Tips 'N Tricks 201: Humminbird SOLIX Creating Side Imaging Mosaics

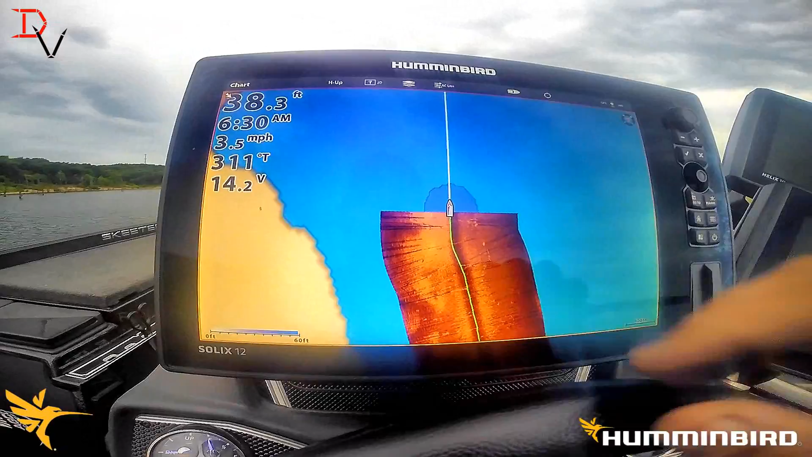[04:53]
On screen: depth 38.3 ft, speed 3.5 mph
with mosaics we're going to we're going to swing around here and as you swing I'm going to try to just barely overlap
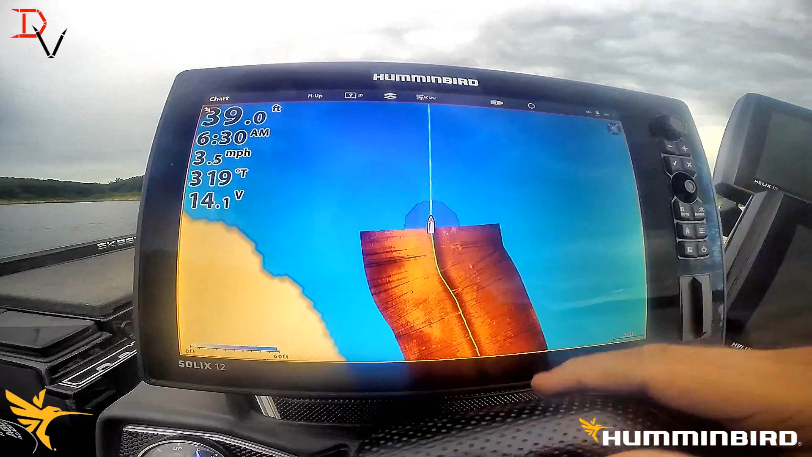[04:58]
On screen: depth 39.0 ft, speed 3.5 mph
that it'll blend it that's that blending effect we had but this way you
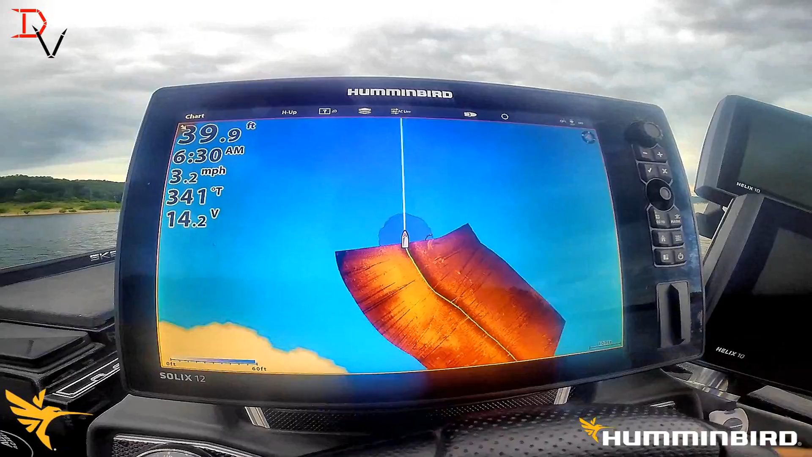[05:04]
On screen: depth 39.9 ft, speed 3.2 mph
get you maximize the coverage area for
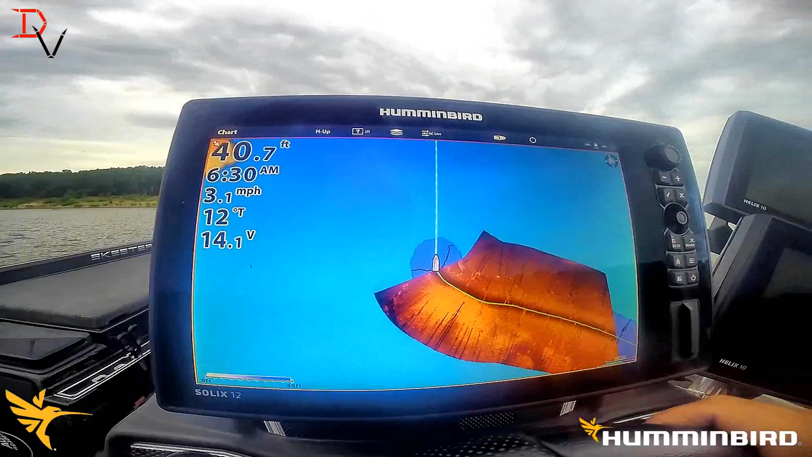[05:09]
On screen: depth 40.7 ft, speed 3.1 mph
your time on the water you can see that we've got a we got to get over here quite a bit there's
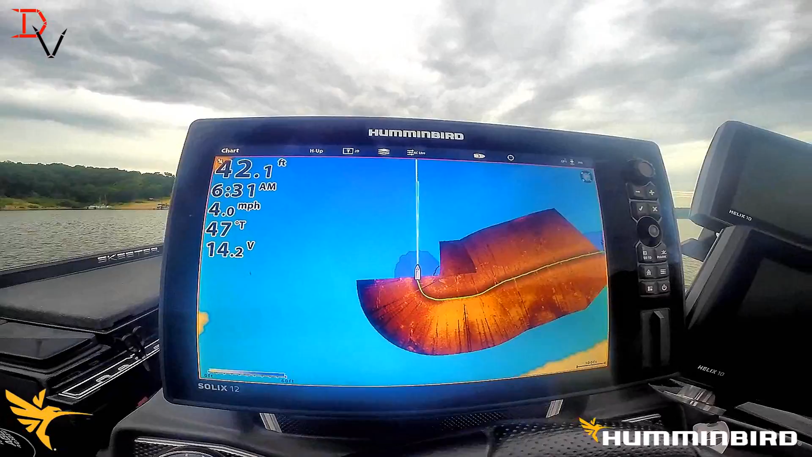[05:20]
On screen: depth 42.1 ft, speed 4.0 mph
quite a bit of distance there we're going to shoot about half of that blend but we'll just show you a
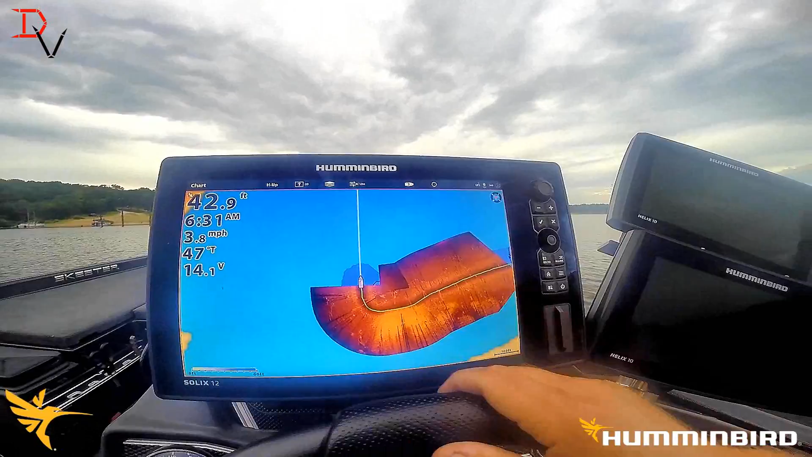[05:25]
On screen: depth 42.9 ft, water 47°F, speed 3.8 mph
blend Humminbird does it for you it's a nice option to blend the the data
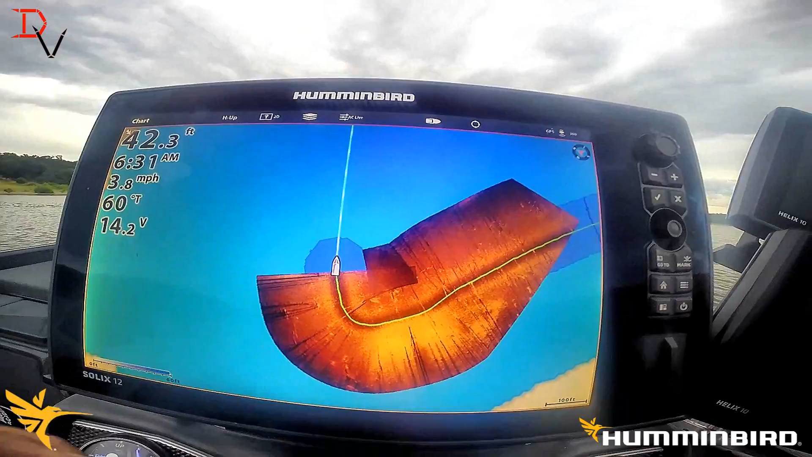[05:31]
On screen: speed 3.8 mph
well you can see that point starting to stick out here about three passes
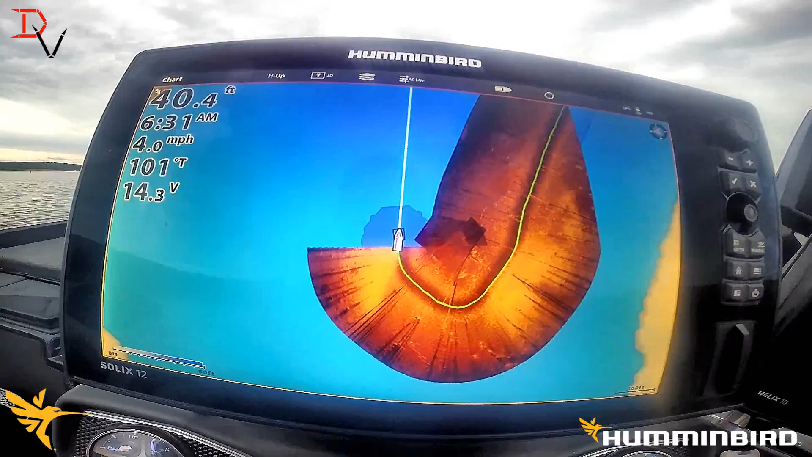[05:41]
On screen: depth 40.4 ft, speed 4.0 mph
and we'll have a good mosaic built on this
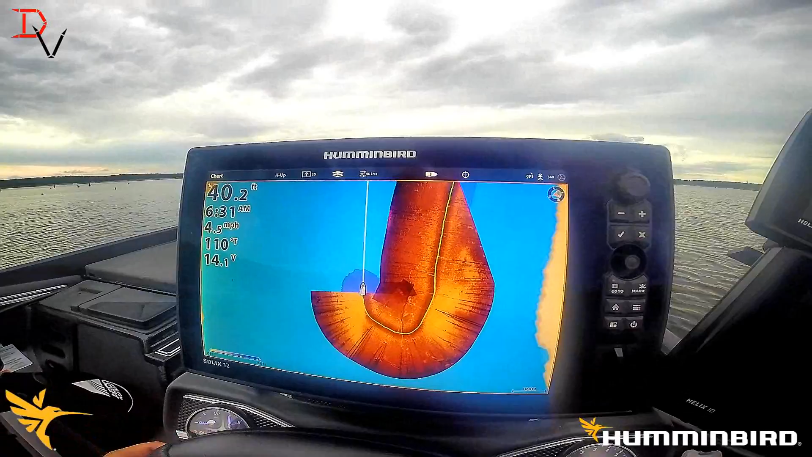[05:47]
and what I've done is I recommend running in the the low 450 to 520 kilohertz or yeah kilohertz
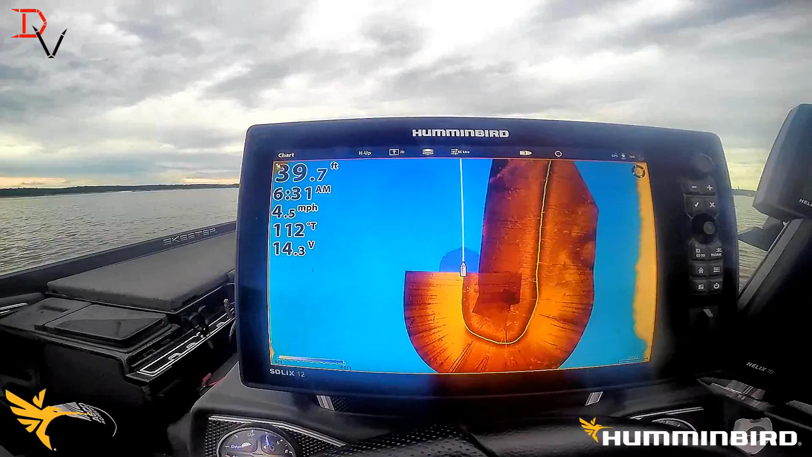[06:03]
On screen: depth 39.7 ft, speed 4.5 mph
side imaging mode the main reason for that is you want a biggest coverage area you can get if you do mega it's going to reduce
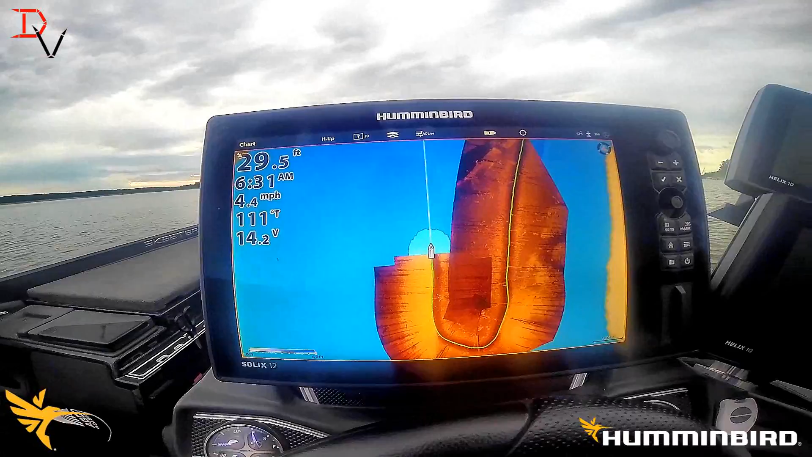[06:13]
On screen: depth 29.5 ft, speed 4.4 mph
the coverage area or 800 kilohertz a little bit so what I'm running is actually 455 kilohertz to get my maximum range
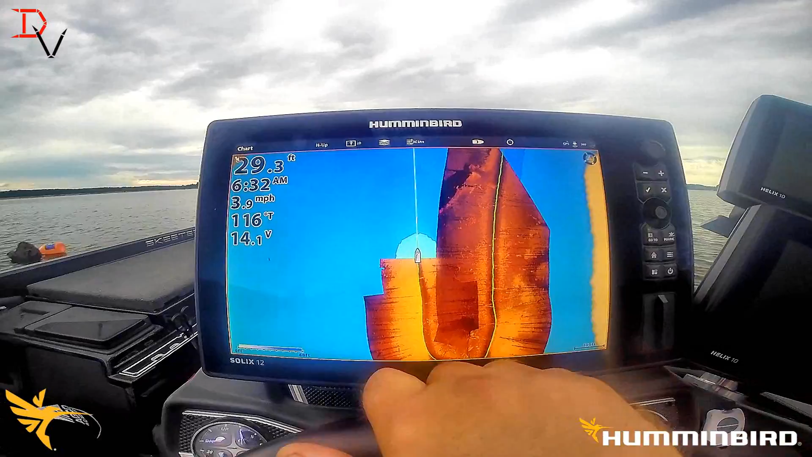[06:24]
On screen: speed 3.9 mph
and you see this old river channel here
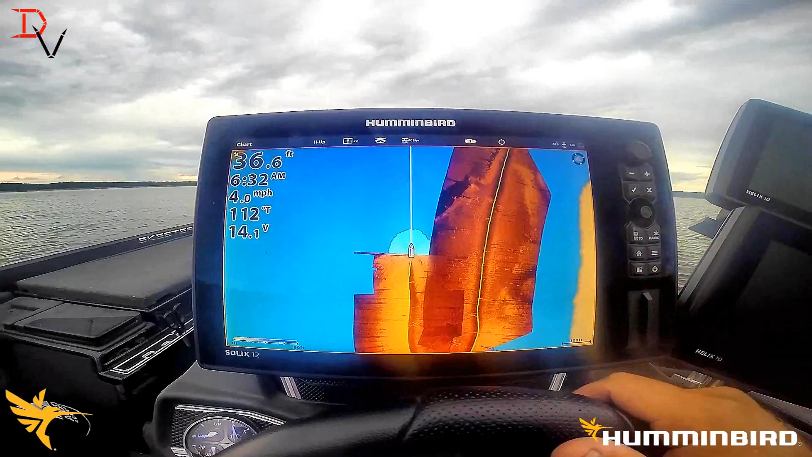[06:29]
On screen: depth 36.6 ft, speed 4.0 mph
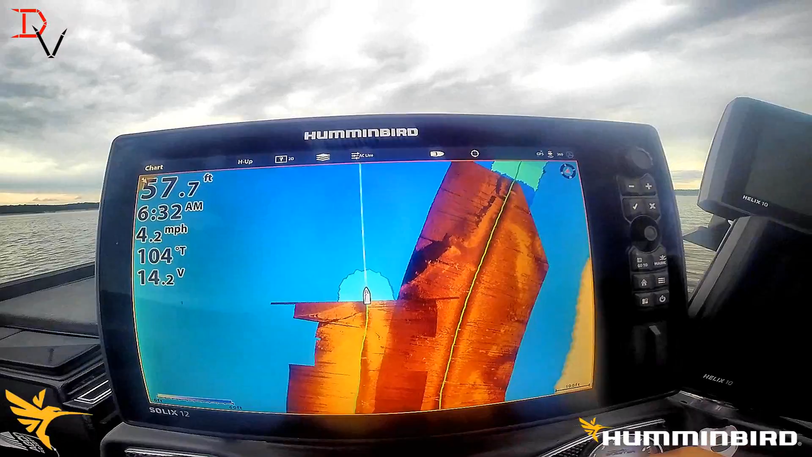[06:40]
On screen: depth 57.7 ft, speed 4.2 mph
we're going to cover that river channel
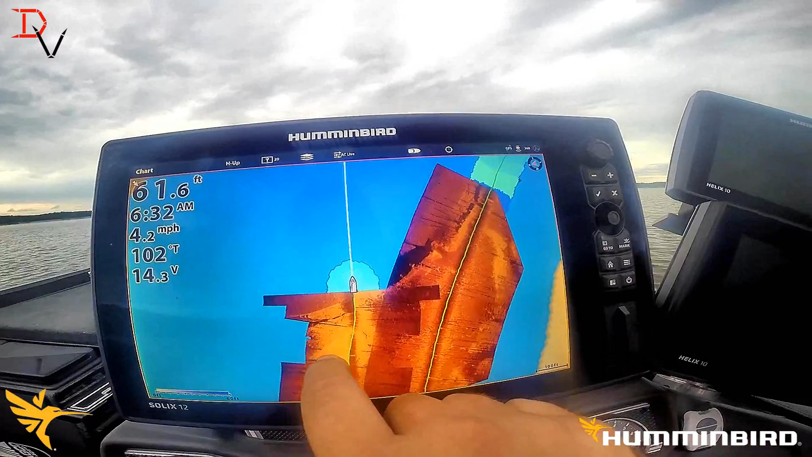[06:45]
On screen: depth 61.6 ft, speed 4.2 mph
and it's probably on auto range because we're going through different depths we're getting a little different widths we've got to be able to go select and change that too
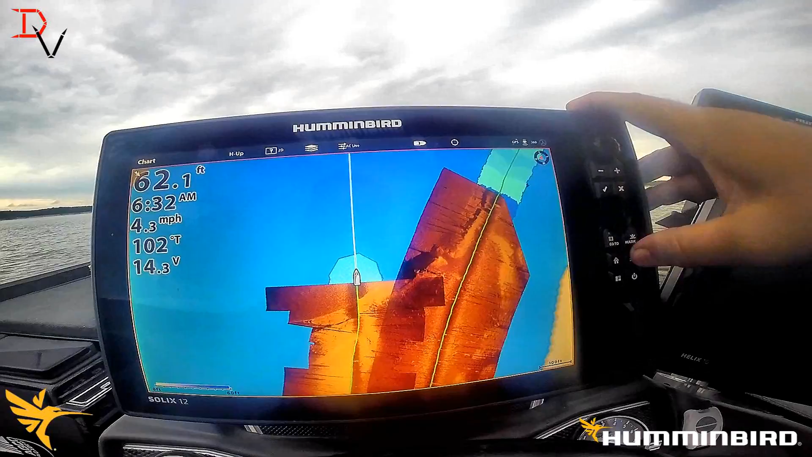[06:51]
On screen: depth 62.1 ft
auto chart live so what it's doing is automatically ranging I've got to check in on that feature I
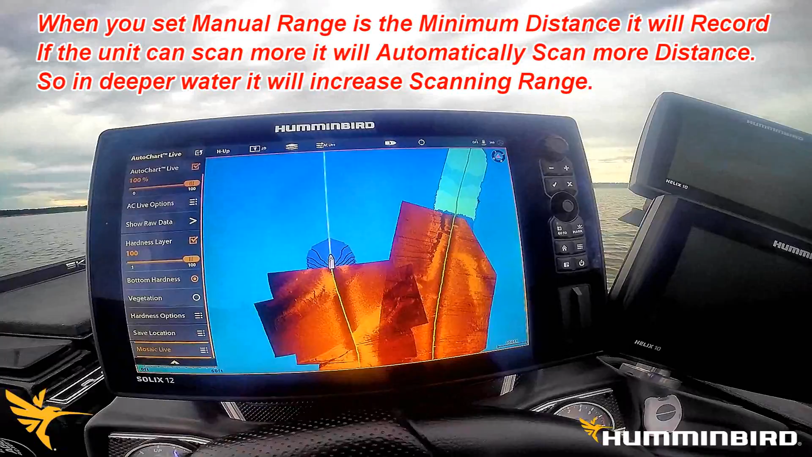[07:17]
haven't found that yet I just this is first time I've gone to some real wide you can see we're blending right there on that edge and we want to capture all of that we want to be right there
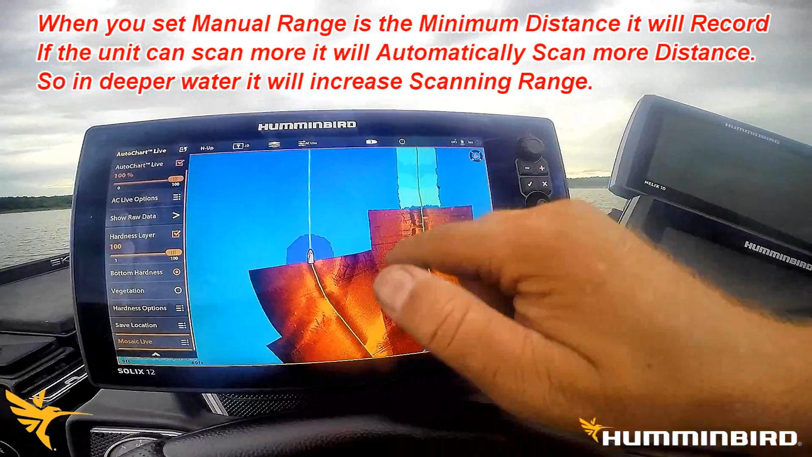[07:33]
and you can see this river channel being built there you can see how it blends in we're shooting different directions in different directions is one of the things you're going to see the difference there